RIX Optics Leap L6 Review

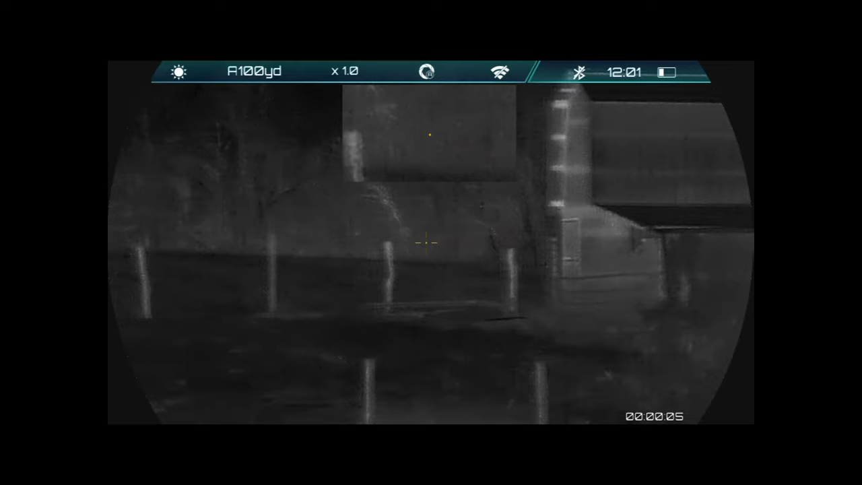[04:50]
All right, I'm out here in the front yard now. Just want to show you guys some of the optical zoom feature.
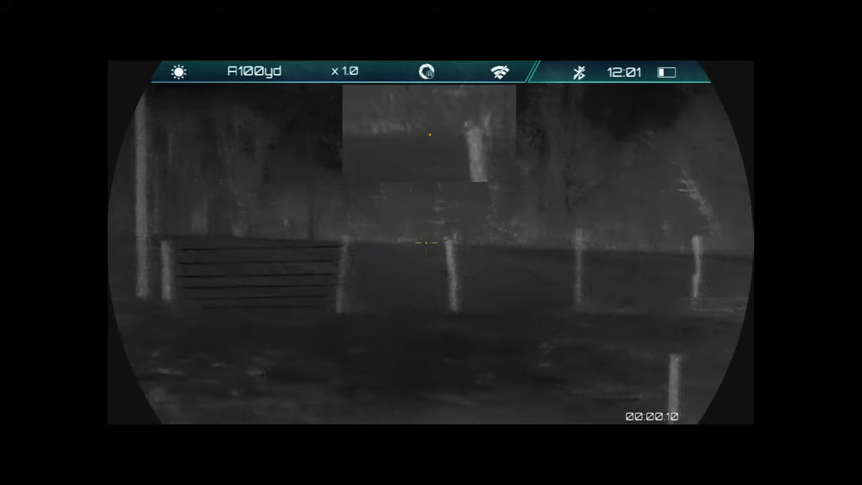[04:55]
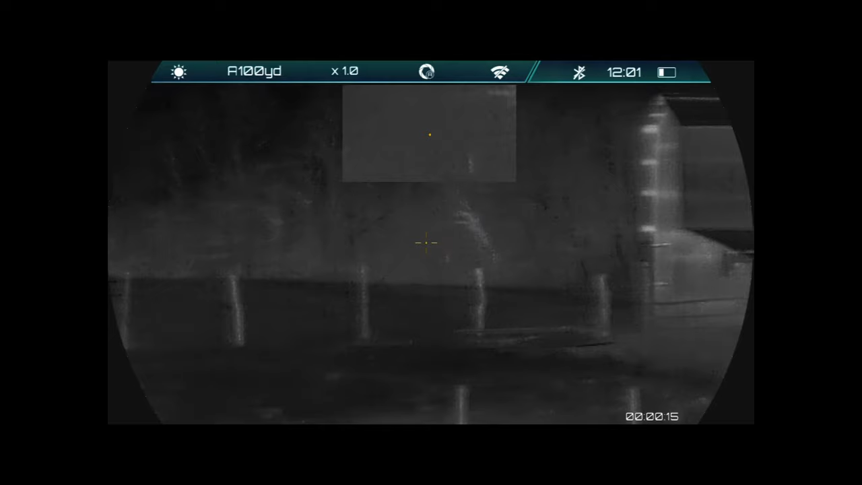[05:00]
Take it for granted that it's about 89% humidity right now. It's actually just barely drizzling on me while I take this video. Anyway, this little barn here is about 80 yards.
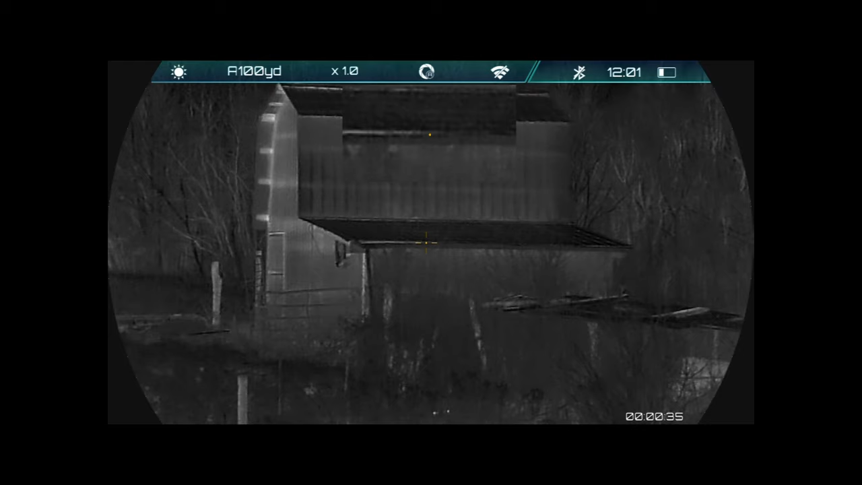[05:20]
80 to 90 yards. While editing this video, I noticed that the video did not pick up the optical zoom feature. This should be fixed in future firmware updates. It works perfectly fine from the naked eye looking through the scope, but for whatever reason, it does not download correctly into the video file.
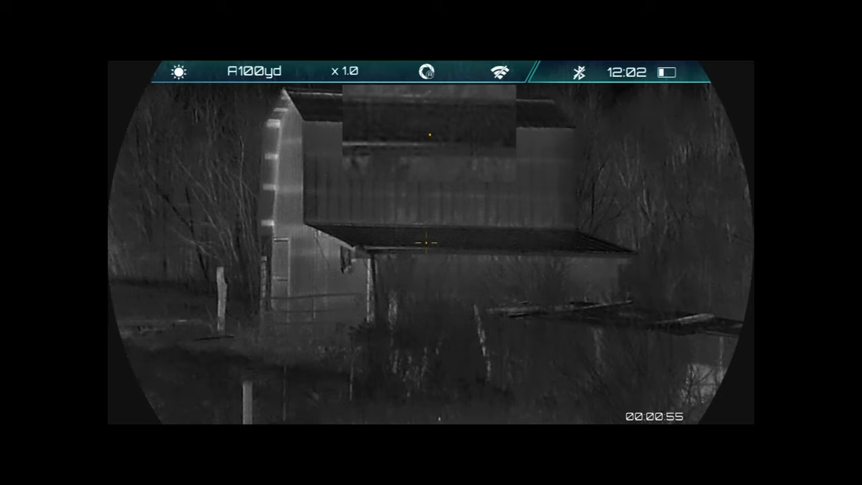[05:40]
...of the digital zoom.
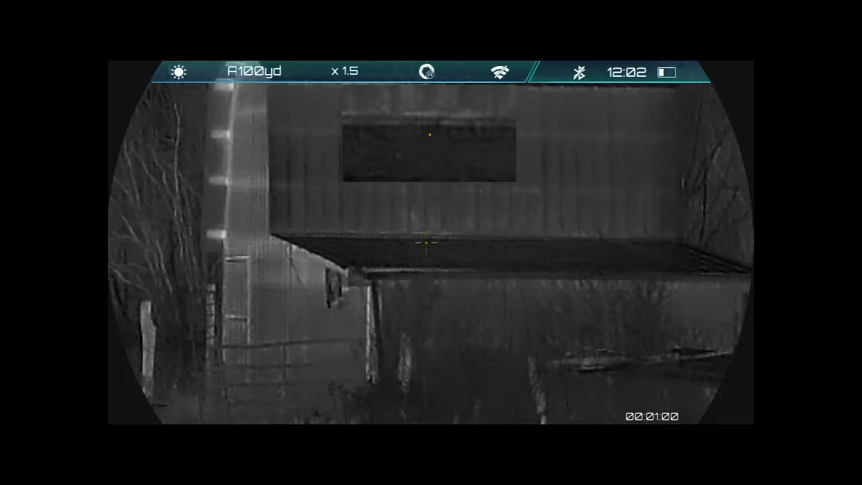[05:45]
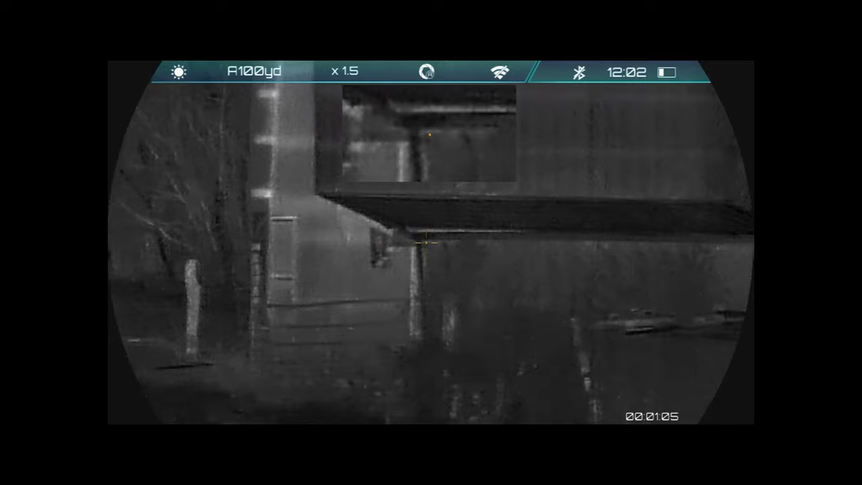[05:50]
Still remains its clarity pretty well for how humid it is.
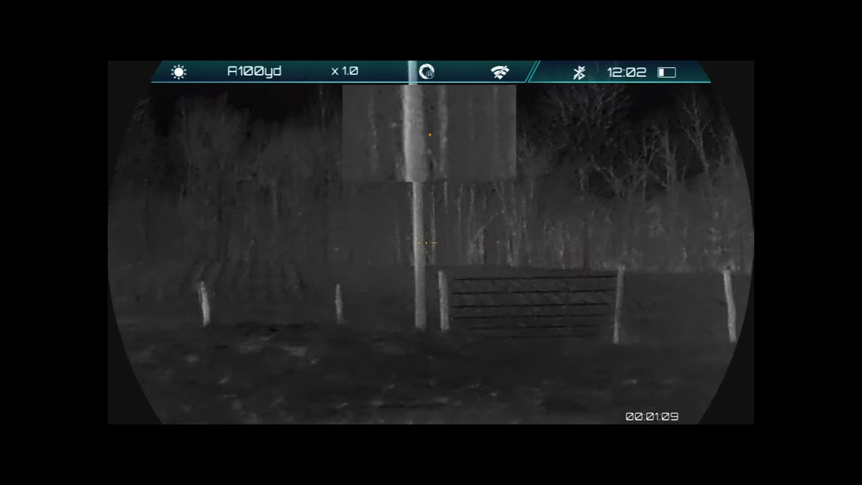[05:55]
Scroll through a little bit of the menu, not going to go into anything, but just simply turn on the
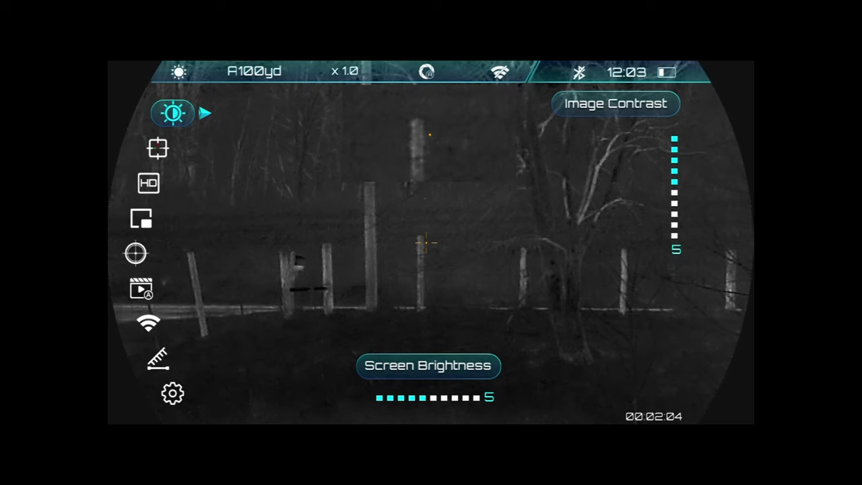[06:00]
left turret. See how easy it is to get through all your options.
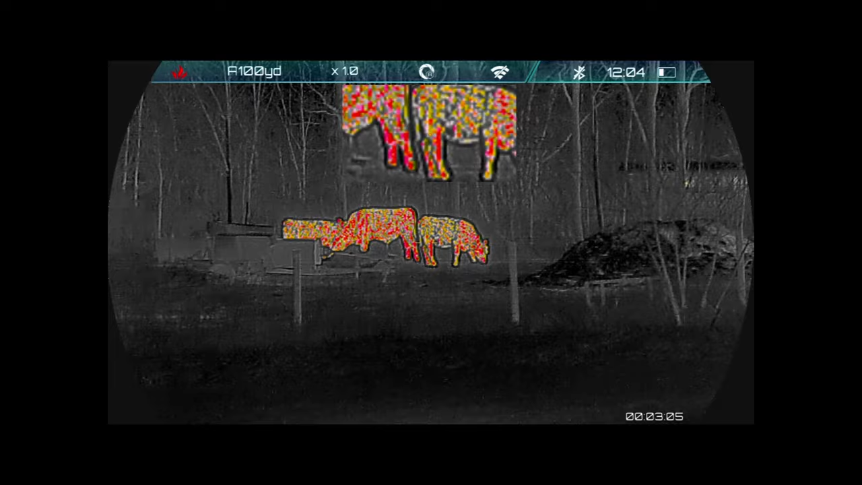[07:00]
Pretty awesome for the conditions we're in.